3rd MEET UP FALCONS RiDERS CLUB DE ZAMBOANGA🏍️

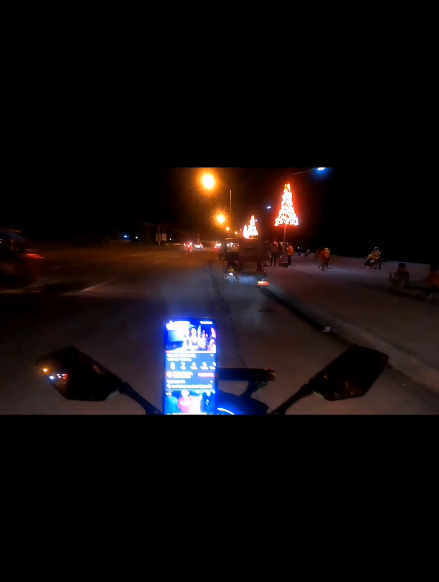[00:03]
What's up mga idol, no? Nandito tayo ngayon sa Boulevard Sinunok.
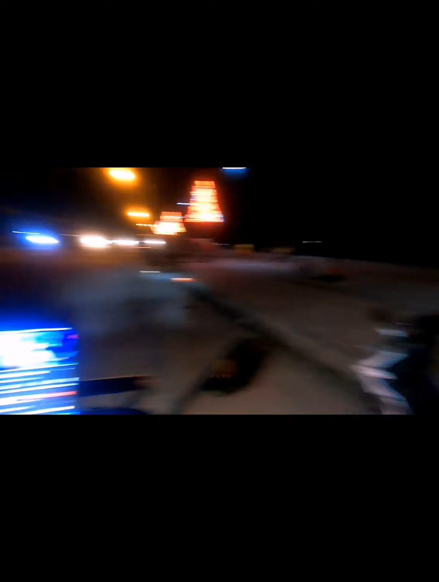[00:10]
Papunta tayo ngayon sa Shell Cummins kasi meron tayong meeting. Meeting ng ating meeting sa Falcon Riders Club di Zamboanga.
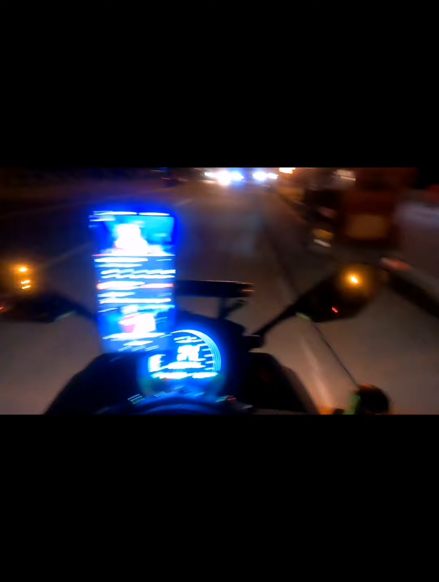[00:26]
Ito yung Boulevard Sinunok. Ito yung Boulevard Sinunok mga idol, no? Maganda dito, meron na yung lights.